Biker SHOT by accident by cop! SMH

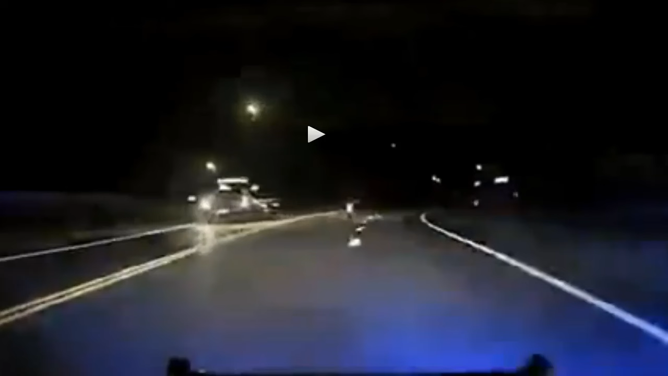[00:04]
This is your fast life motorcycle channel and I gotta admit this one is a little bit difficult to watch because it could have happened to Any one of us this motorcyclist riding down the road at night police car is chasing him and He ends up getting shot Stop